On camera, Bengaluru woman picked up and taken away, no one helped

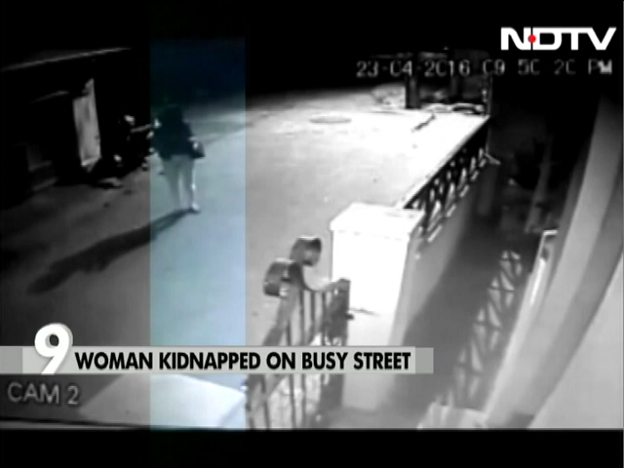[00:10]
So we can see there the young woman, and then a man just comes literally out of nowhere and picks her up. Luckily, she managed to get away. This video again illustrates the complete audacity criminals like this have.
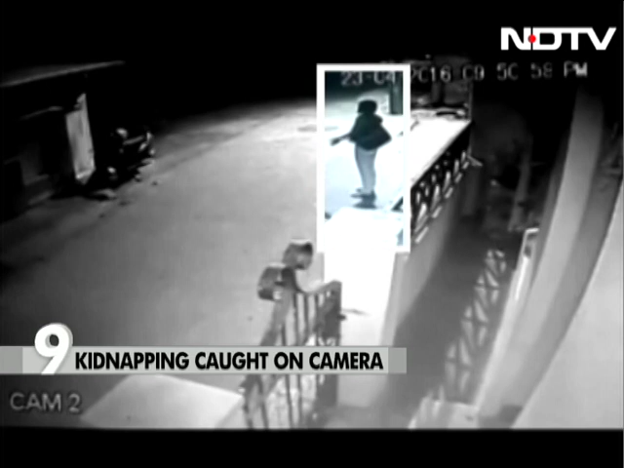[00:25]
We can see there the man walking out and just literally picking her up. No one stops. At that moment, there's not many people on the street, but while she's screaming for help, no one comes forward to help her. She's lucky she got away.
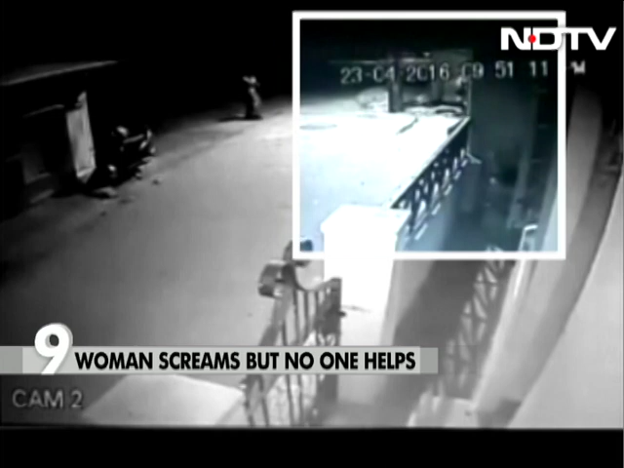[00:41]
The man hasn't been arrested yet.